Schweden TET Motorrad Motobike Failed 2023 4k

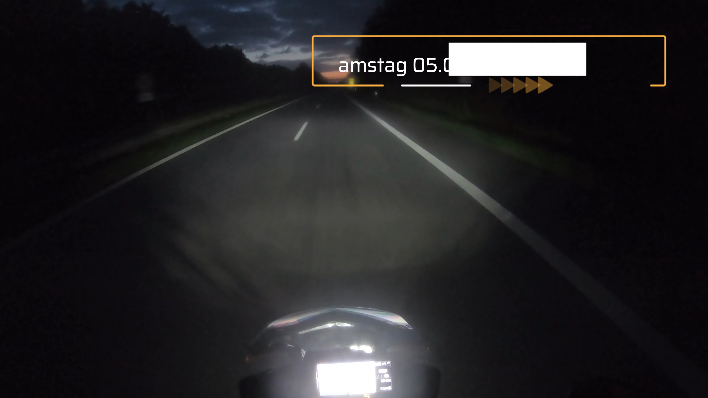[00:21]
Am 5.8.2023 starte ich kurz nach 0 Uhr in Richtung Travemünde. Von hier aus will ich mit der Fähre in Richtung Trelleborg übersetzen. Und so fahre ich dem Sonnenaufgang entgegen.